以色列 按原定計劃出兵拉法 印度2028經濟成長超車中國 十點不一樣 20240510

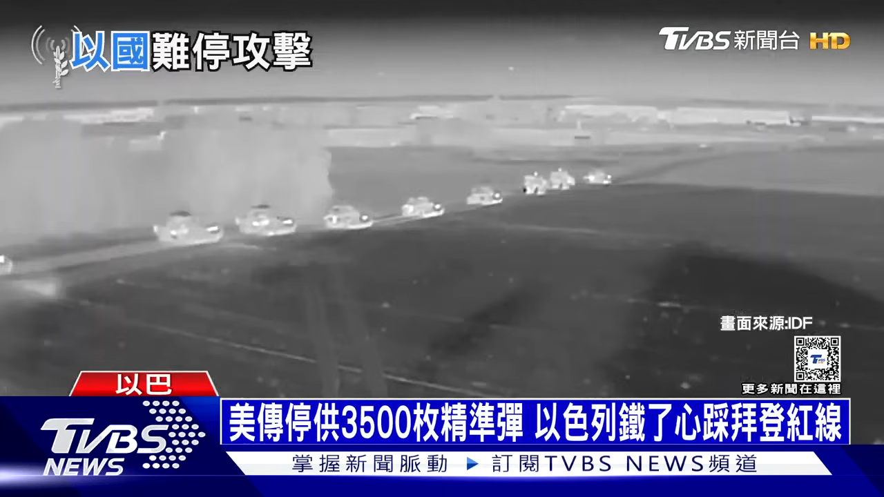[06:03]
另一段以色列国防军公布的画面显示坦克大军已经悄悄出动还有以色列士兵同步行军准备展开新任务